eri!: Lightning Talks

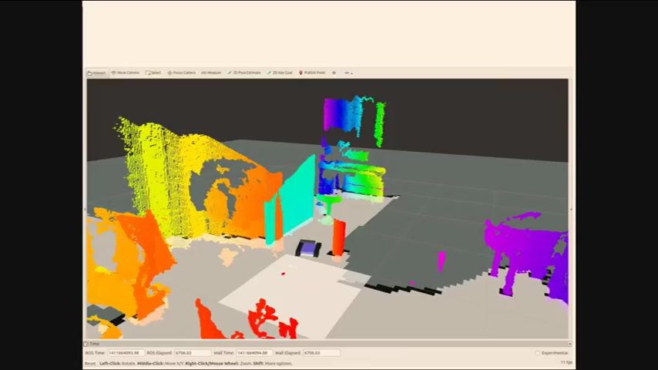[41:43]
Halt auch in der Höhe so. Die Kamera bietet ungefähr 5 Meter Höhendaten mit 640x480 Pixel. Für den Preis schon relativ gut, zumal so Laserscanner und so ein Kram echt viel Geld kosten. Hier ist nochmal eine große Karte, wo man so den Flur sieht. Es gibt sogar Slamming.